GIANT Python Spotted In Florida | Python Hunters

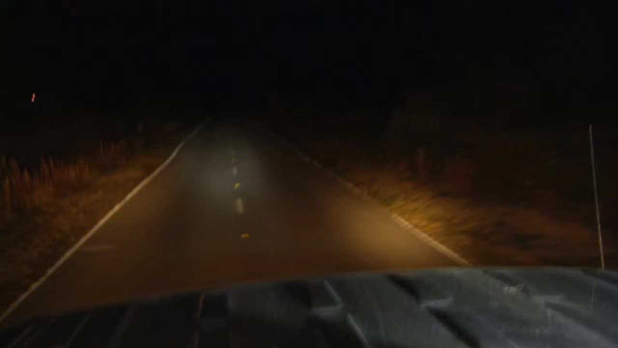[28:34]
Stop. Snake. Where? No, to the right. Let's get in the wheat. What do you got?
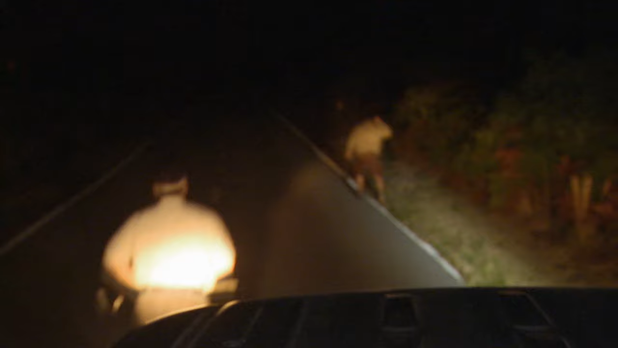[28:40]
Nah, it went in. Get in there. It's a berm.